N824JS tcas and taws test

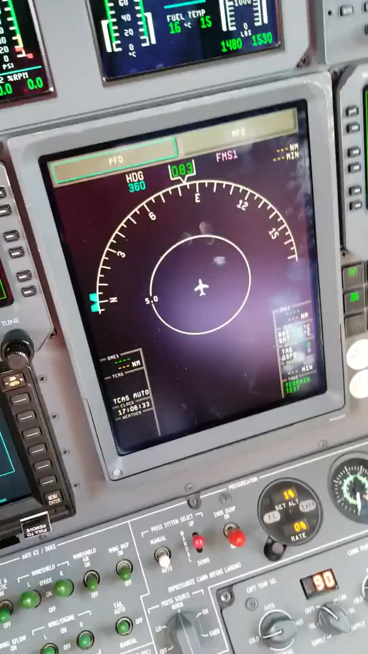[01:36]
TAS is working fine. . . . . . .